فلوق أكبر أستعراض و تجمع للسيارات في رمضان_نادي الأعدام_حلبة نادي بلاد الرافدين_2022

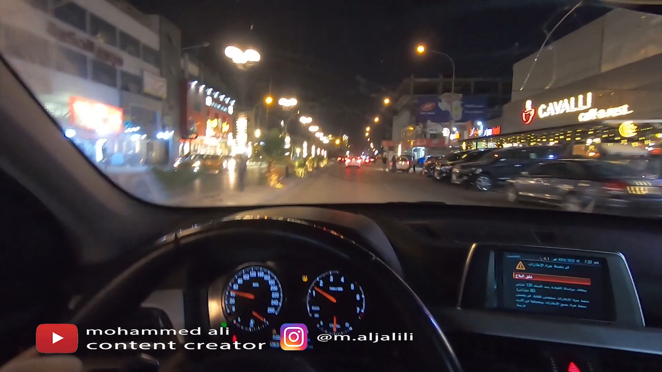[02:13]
طبعا اكيد الشغله الحلوه اللي تصير بعد الفطور انه الشوارع فارغه، تقدر تدوس براحتك، تقدر تمشي براحتك،